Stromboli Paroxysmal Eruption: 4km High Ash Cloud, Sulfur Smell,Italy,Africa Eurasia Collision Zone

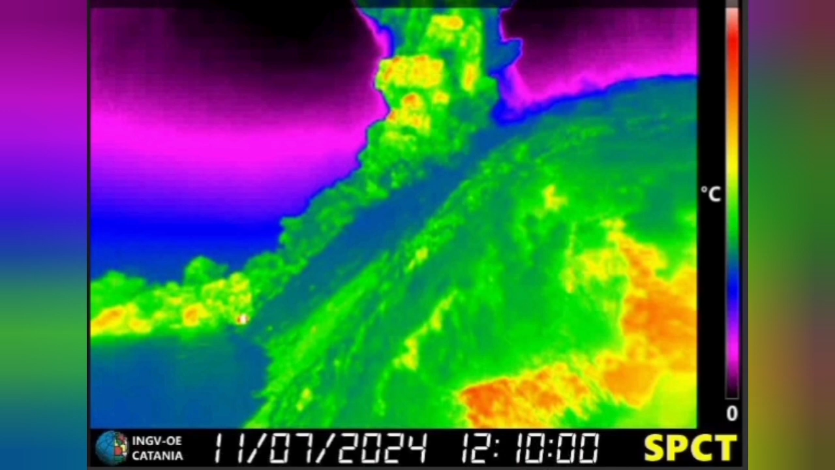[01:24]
And this is the Institute, National Institute of the Geophysics and Volcanology of Italy,